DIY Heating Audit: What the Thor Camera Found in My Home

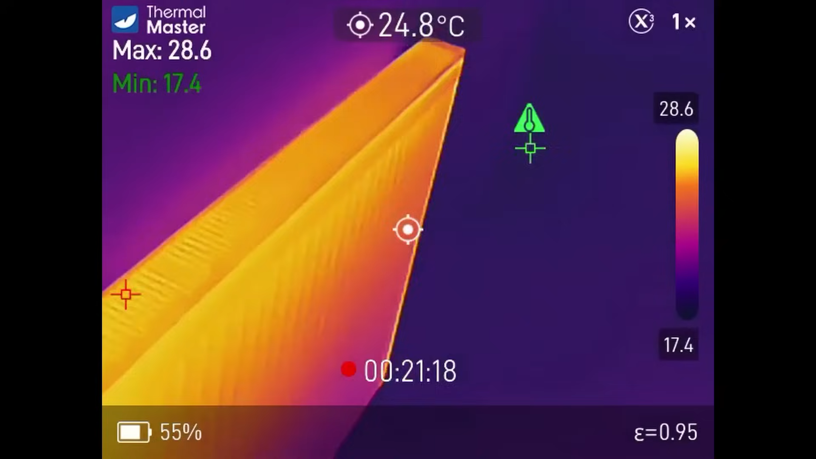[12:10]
On screen: spot 24.8°C
And now with the flow temperature in the 30 degrees I can start to feel that the radiators are more warm to the touch.
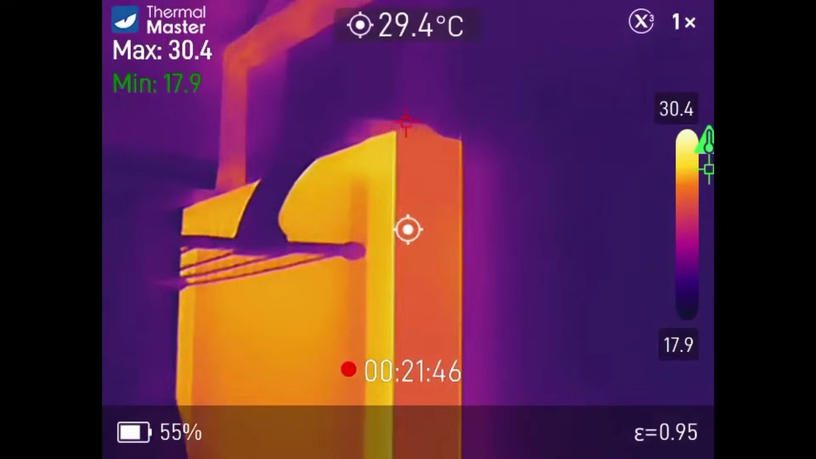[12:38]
On screen: spot 29.4°C
Oh completely forgot about the downstairs toilet one but that looks pretty good.
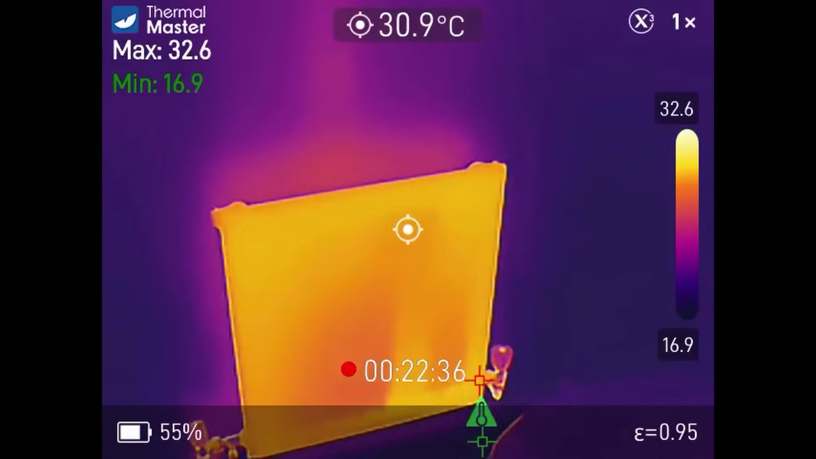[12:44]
On screen: spot 30.9°C
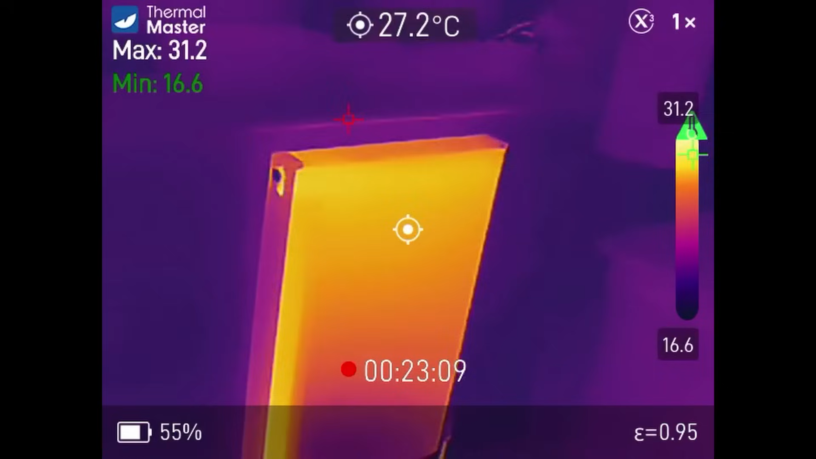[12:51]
On screen: spot 27.2°C
Okay. That's looking pretty good.
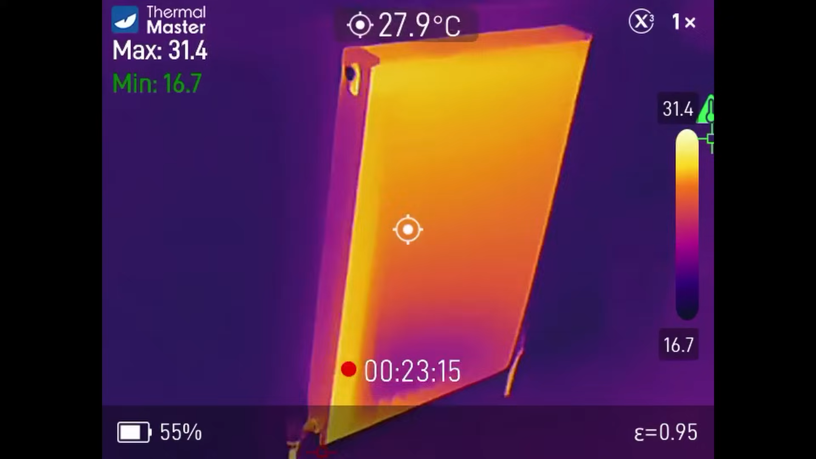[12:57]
On screen: spot 27.9°C
Happy with that. I'm going to turn that TRV back off.